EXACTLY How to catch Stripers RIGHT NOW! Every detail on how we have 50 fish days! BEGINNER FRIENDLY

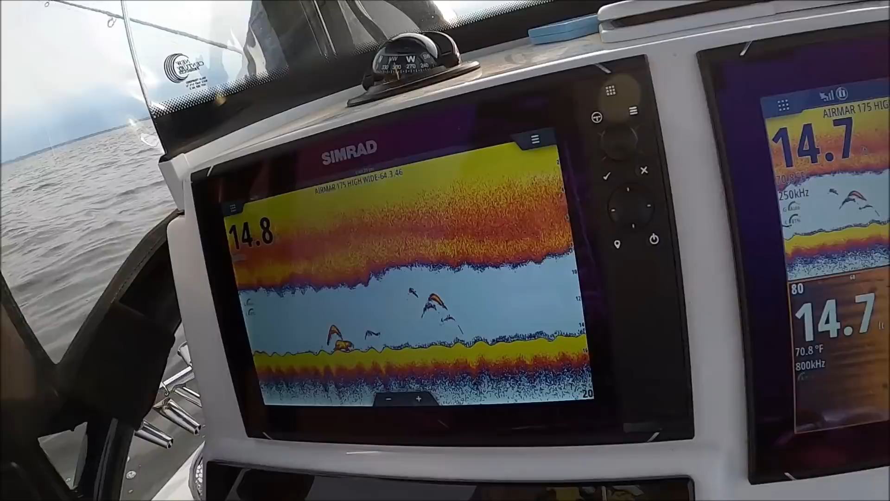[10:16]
On screen: water 70.8°F
They're gonna drop it and they feel it's not fleshy, you know? There's fish under the boat.
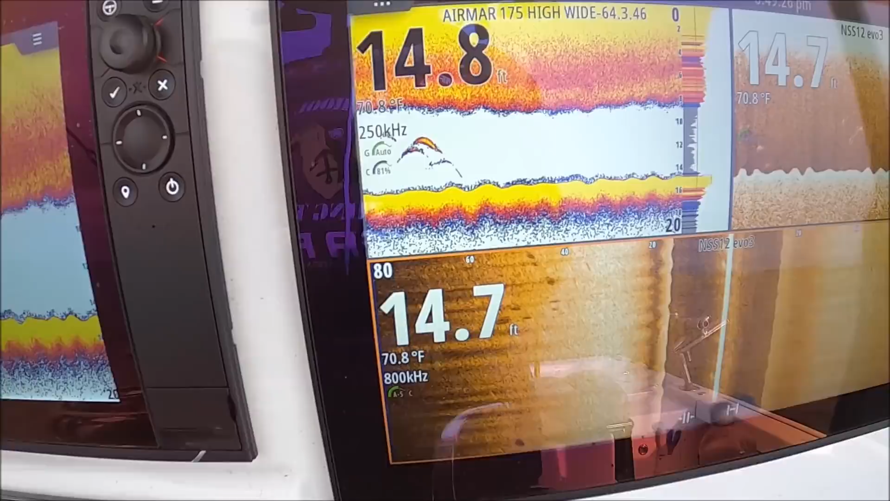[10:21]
On screen: water 70.8°F
And we're positioned really nice too, so we're gonna come right across them.
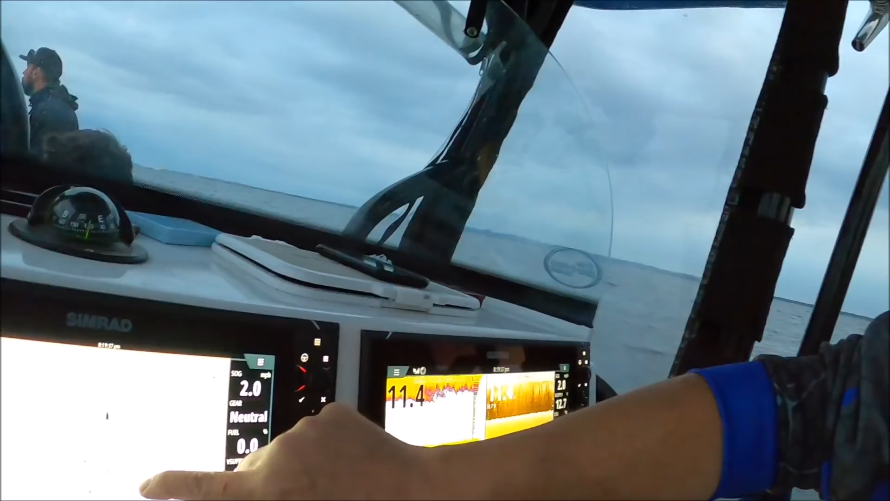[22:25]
We don't see a lot of bait right now, but there's the mark we had the fish on. This is the transition.
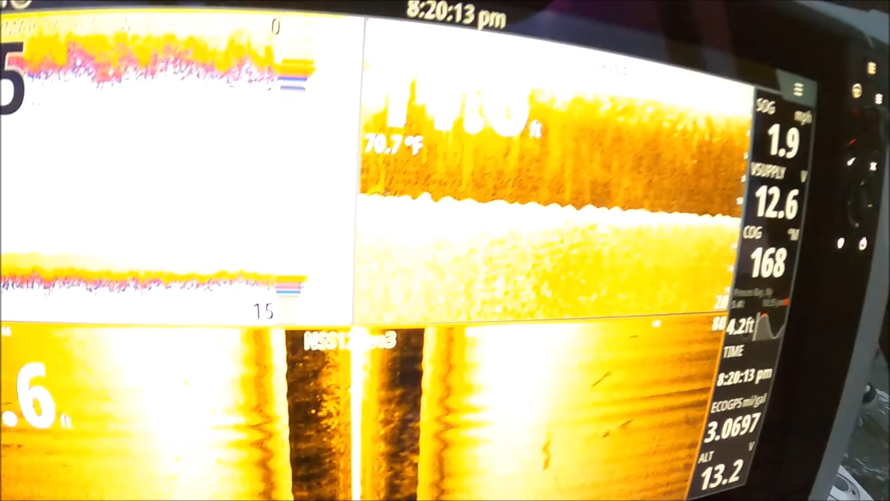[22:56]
On screen: water 70.7°F, speed 1.9 mph
And see all that water that we can see? The Simrad active imaging transducer.
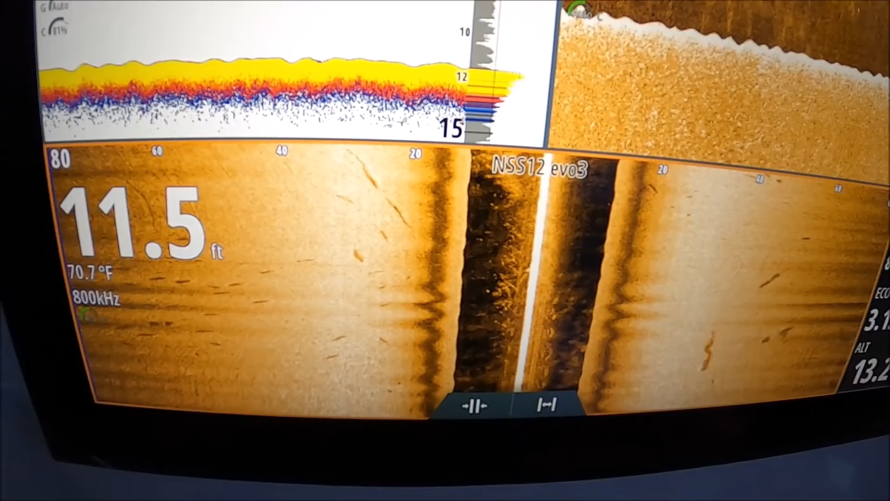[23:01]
On screen: depth 11.5 ft, water 70.7°F
With the multiple elements, it can look very shallow. So what that means is it shifts between elements. There's multiple elements at different angles.
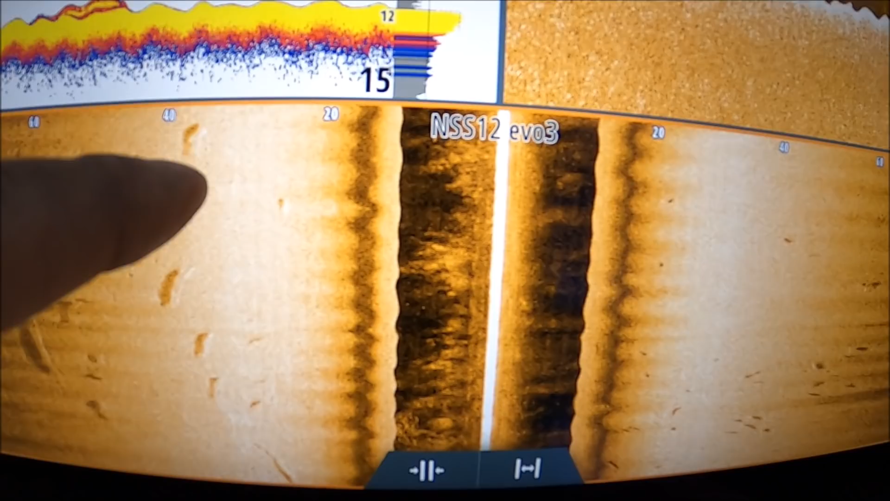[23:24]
You can see it's 20 foot to the left. We minus our depth. So that's really about, you know, 20 minus 11, about 9 feet to the left right there.
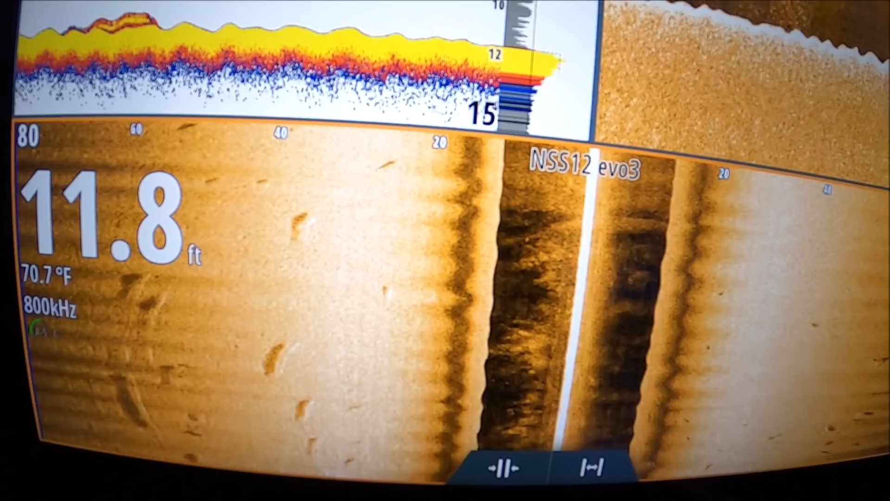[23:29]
On screen: depth 11.8 ft, water 70.7°F
So you always want to minus your depth from this number to get the exact distance from the boat. I don't know if you can tell by the video, because when someone's hooked up, it's fast and furious, but when someone's hooked up, these guys aren't clearing lines. They're dropping lines down. We've had a few tangles because of that, but we want to catch more fish. You reel a striper up, I guarantee every striper you reel up has got other stripers chasing behind it. Actually, only one tangle. Only one tangle from that?
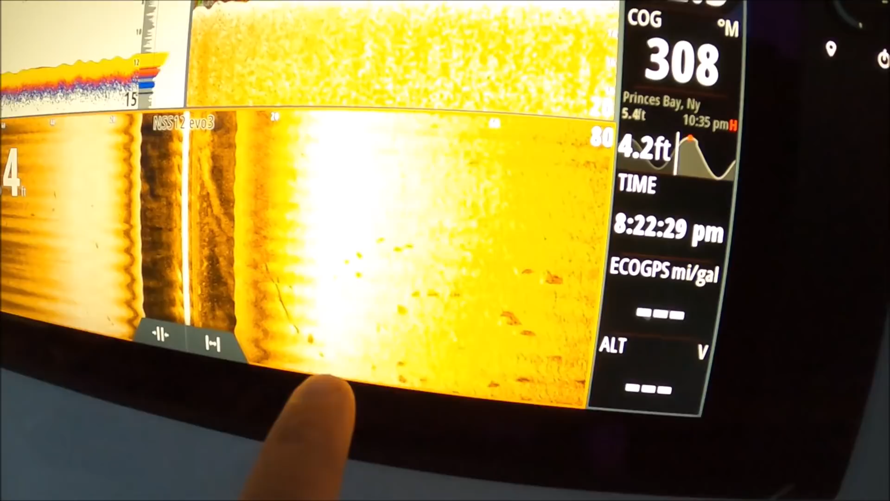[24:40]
Look at all those right there. So that fish is swimming around, you're fighting him, that spoon is flaring, it's flashing, they're all trying to steal it from him.
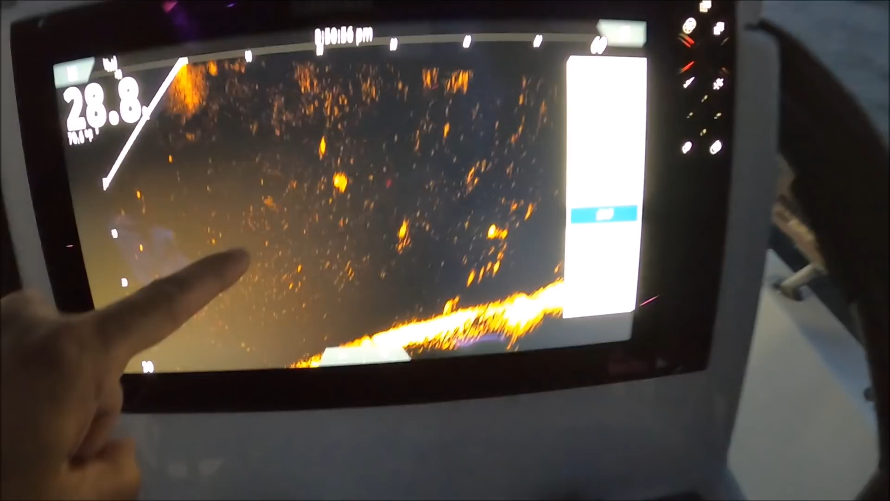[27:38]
Oh, look at it on the screen. Yeah, it's right here. That's crazy.
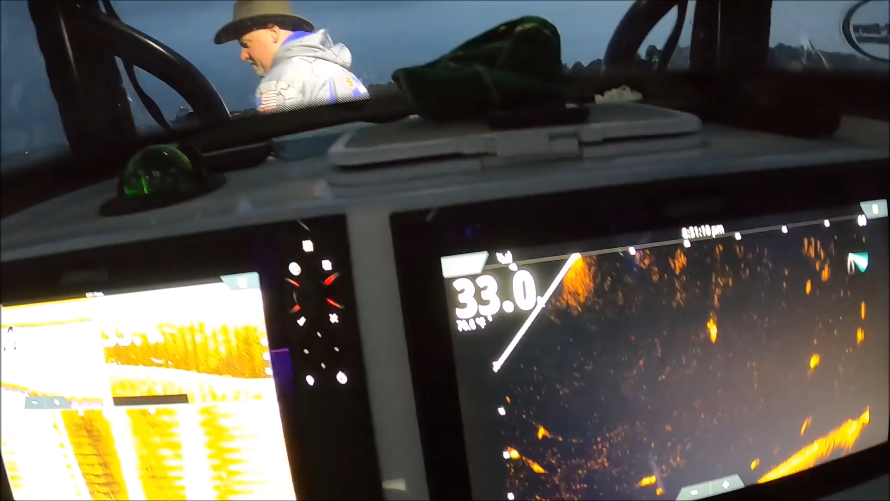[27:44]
You see how hard they were. Look at this. There he is. Dude, you can even see the line on there. You see that?
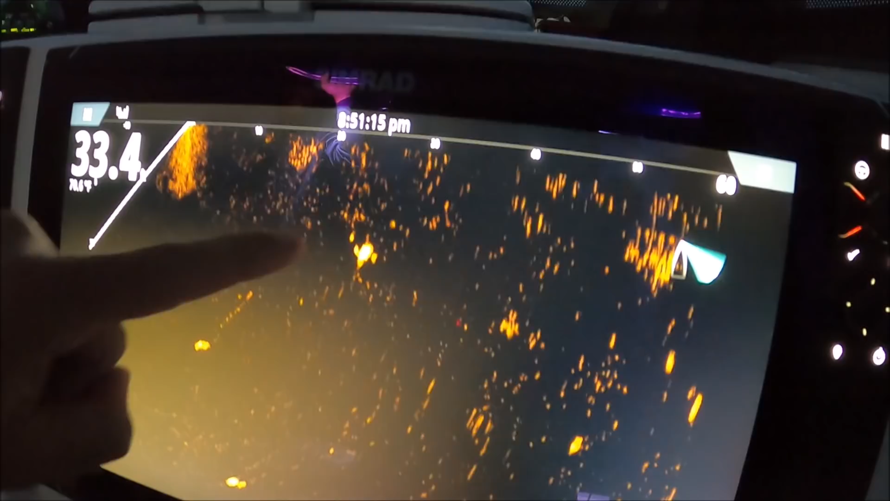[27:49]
I can see the spoon and I can see the fish. And see the other stripers? Hey guys, this is proof. This is what I've been saying the whole time.
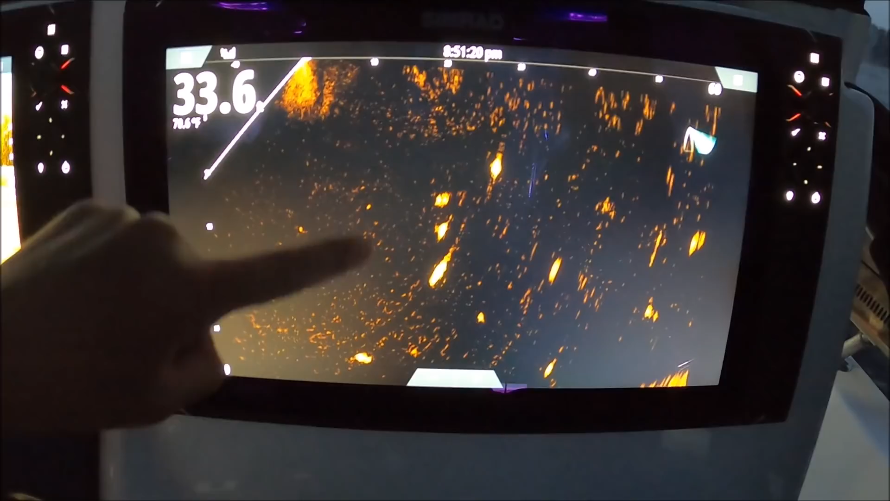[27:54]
1, 2, 3, 4, 5. Drop your lines down, Mike. Right. Remember I was telling you guys? No.
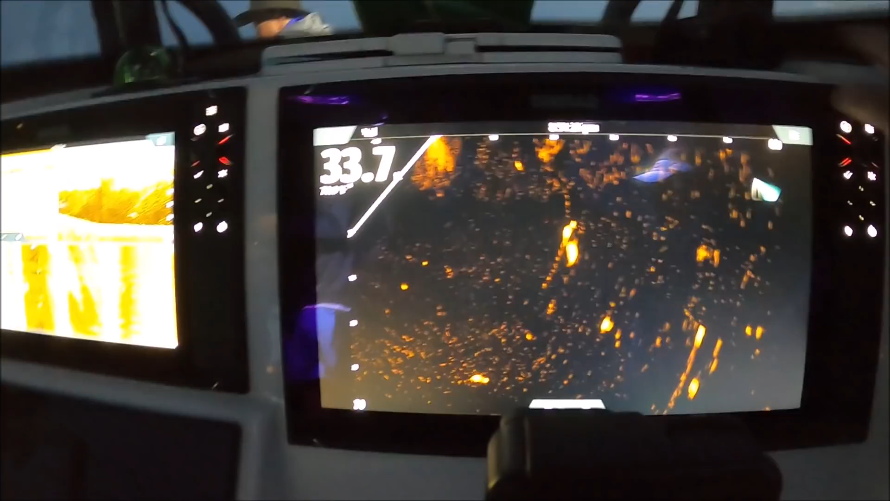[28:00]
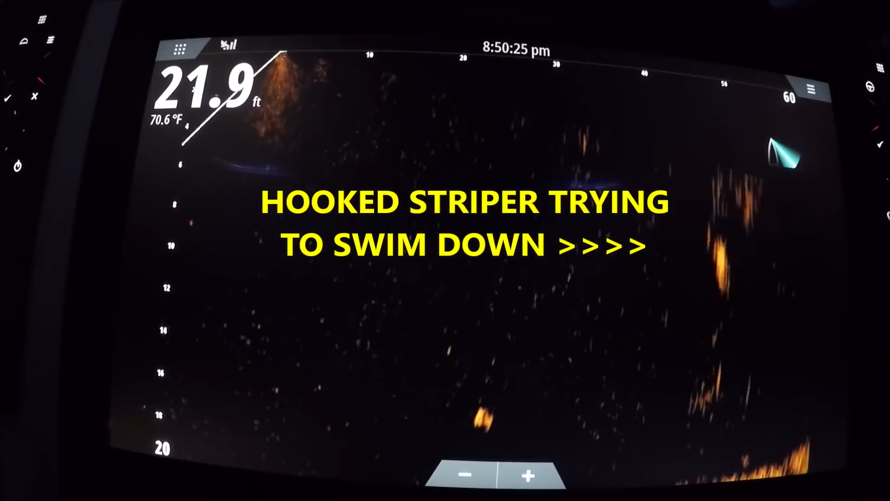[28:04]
On screen: depth 21.9 ft, water 70.6°F
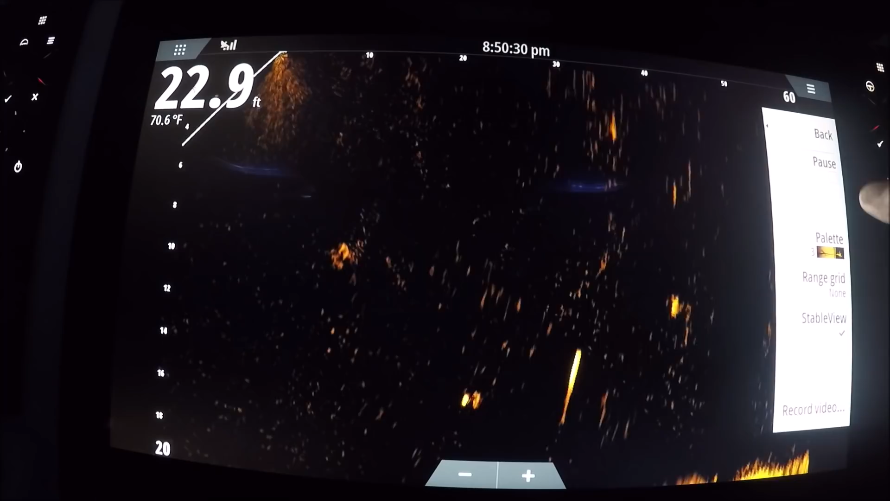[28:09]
On screen: depth 22.9 ft, water 70.6°F
There he is, there he is, here he is.
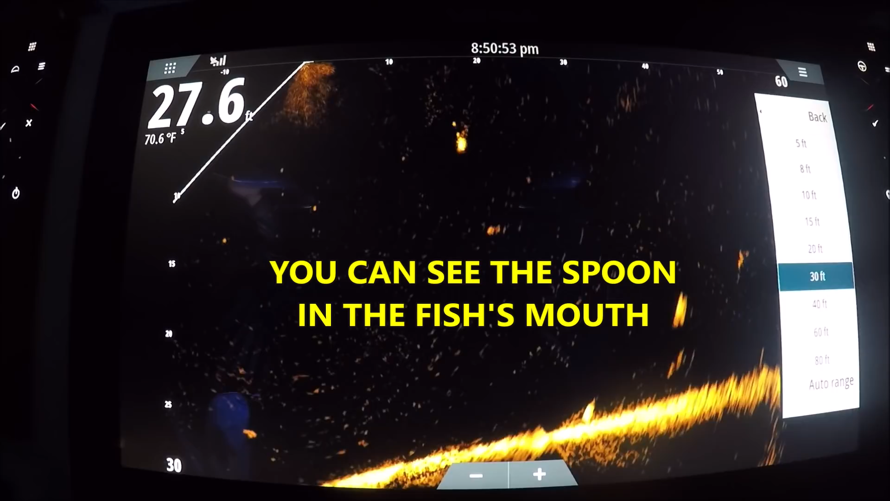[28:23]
On screen: depth 27.6 ft, water 70.6°F
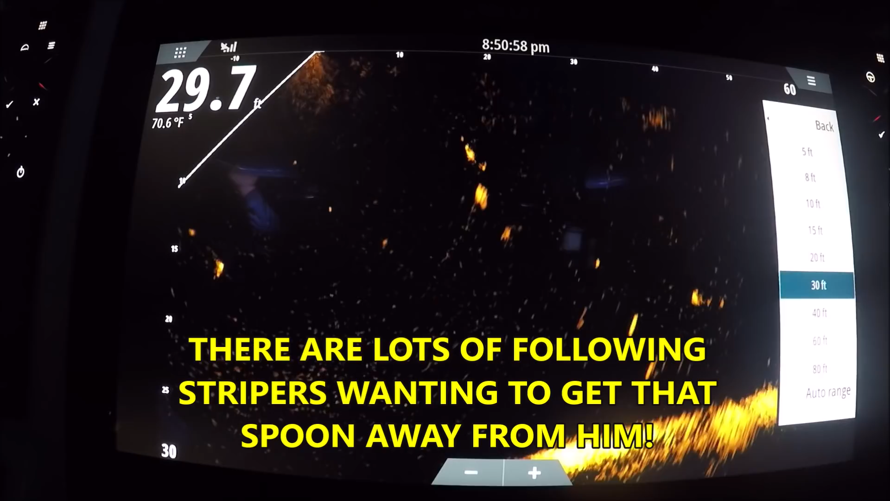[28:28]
On screen: depth 29.7 ft, water 70.6°F
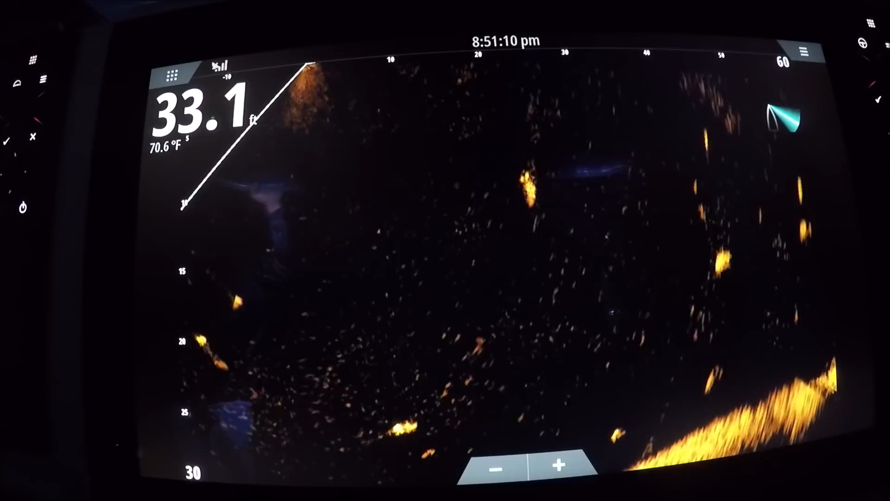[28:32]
On screen: depth 33.1 ft, water 70.6°F
Look at this, there he is. Dude, you can even see the line on there. Do you see that? I can see the spoon and I can see the fish. And see the other stripers?